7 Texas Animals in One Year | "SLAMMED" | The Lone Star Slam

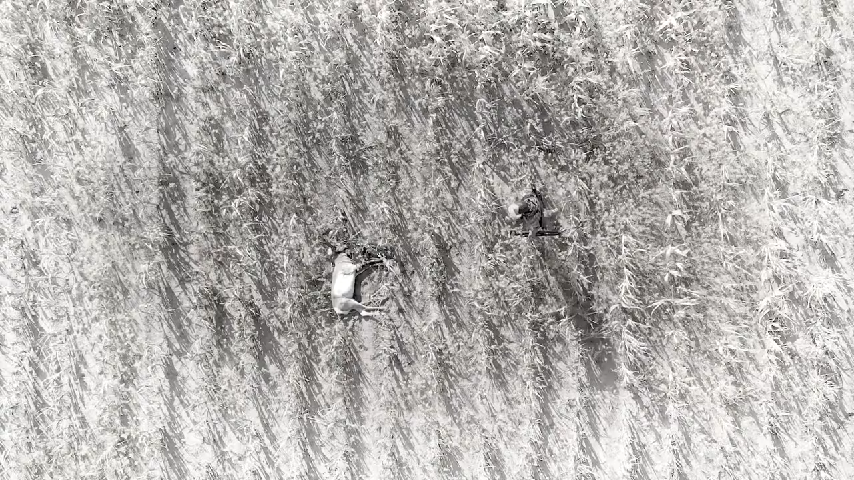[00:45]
I am incredibly humbled right now to be sitting behind an animal of this quality.
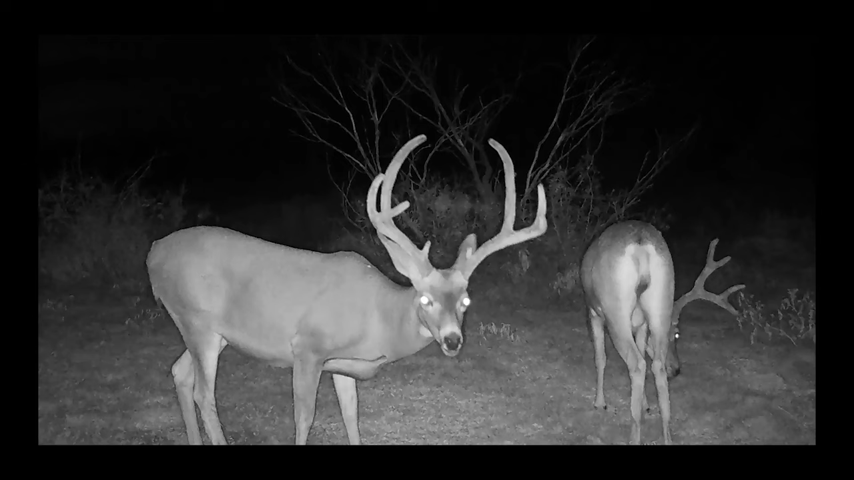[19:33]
So we quickly found out that there was probably more mule deer on the property of size, at least on camera, than whitetail.